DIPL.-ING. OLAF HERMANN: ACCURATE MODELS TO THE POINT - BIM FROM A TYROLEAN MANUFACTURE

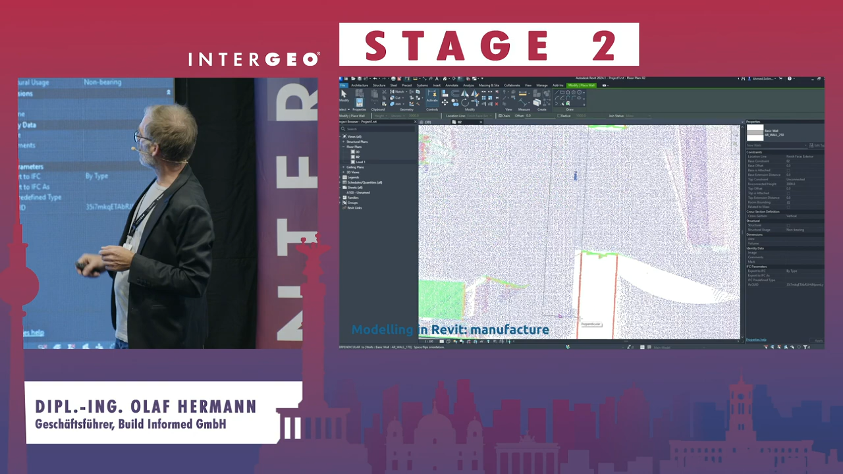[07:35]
Then, he's placing the walls, and it's all by hand. We take a look. How big is the wall? Is it fitting?
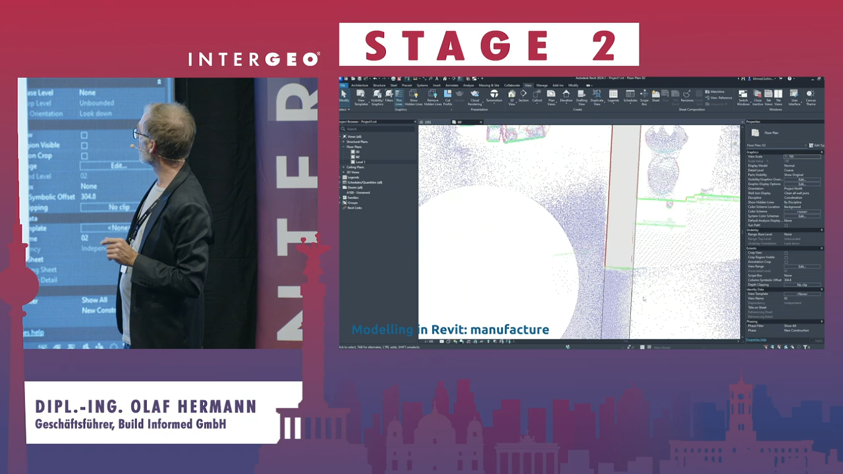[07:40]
He has a lot of walls,
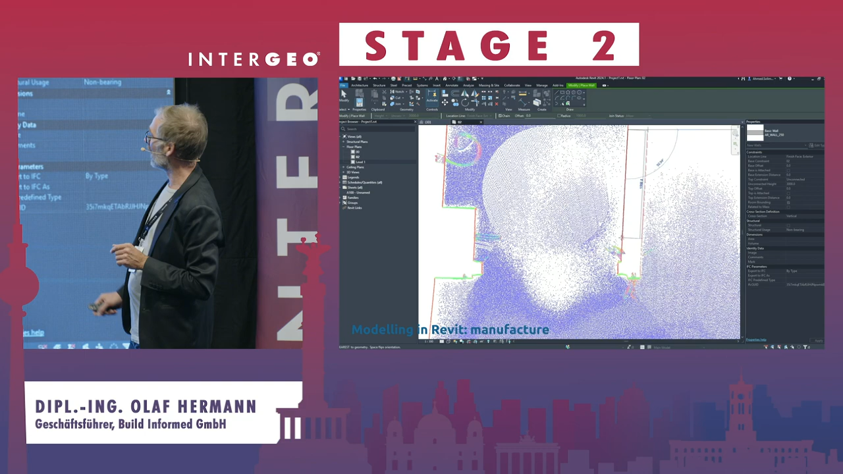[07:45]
and also the point clouds, looking a bit colorful,